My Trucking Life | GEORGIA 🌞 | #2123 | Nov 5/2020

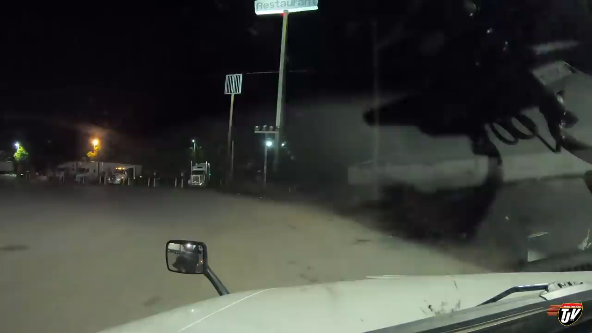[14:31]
Truck stop south of Macon, Georgia. Hoping to find some parking here. I'm not too sure what truck stop this is. It was on Trucker Path app. Looks a little sketchy, but not too bad. There's plenty of parking here. That was good because everything else is full. It's 1:30 in the morning. I'll take it.
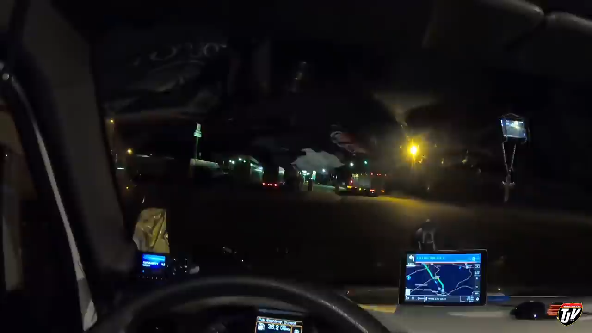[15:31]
I don't know if you can see it or not. I feel like I'm kinda pointed that way a little bit. I gotta get out here and take a look, see how straight we are.